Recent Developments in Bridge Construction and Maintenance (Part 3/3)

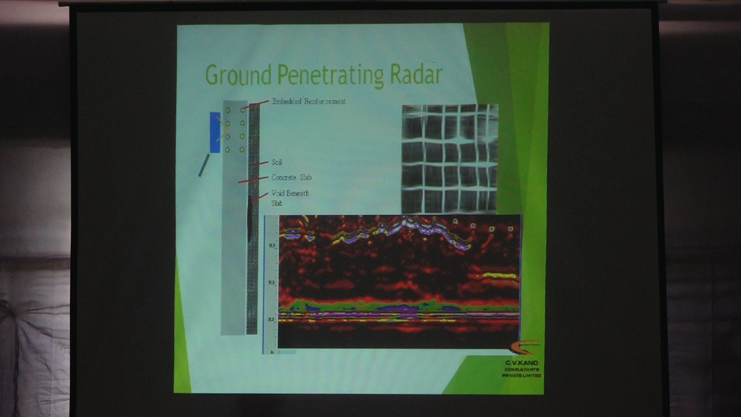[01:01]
So, from ground penetration radar, we can find out the condition of reinforcement as well as the position of range goes past.